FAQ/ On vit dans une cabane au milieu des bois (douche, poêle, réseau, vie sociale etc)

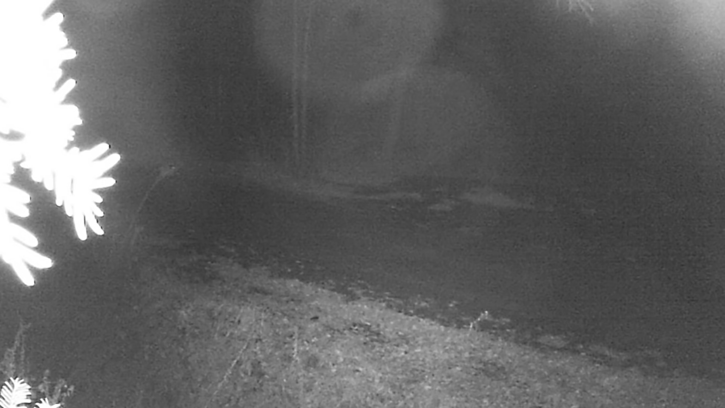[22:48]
On a pu capturer de l'orignal. L'orignal et son bébé. Et son bébé. C'était juste incroyable à voir pour...
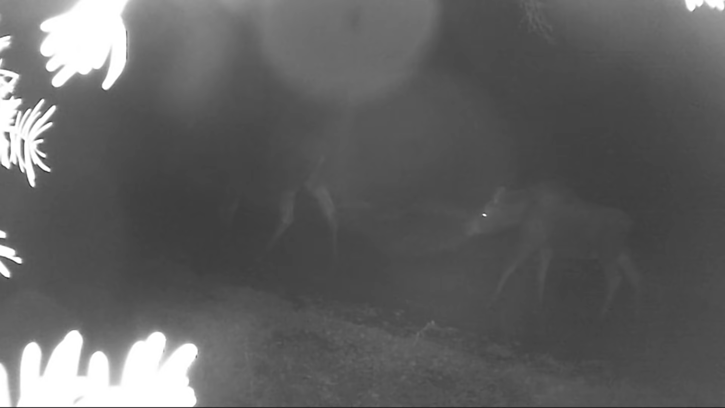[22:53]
Après, là, ce qui est bien c'est que maintenant avec la neige on voit les traces le matin. On voit les traces des anions. Comme je vous disais, ce matin, il y avait des traces de lapins. On voit les traces de coyotes quand on part marcher.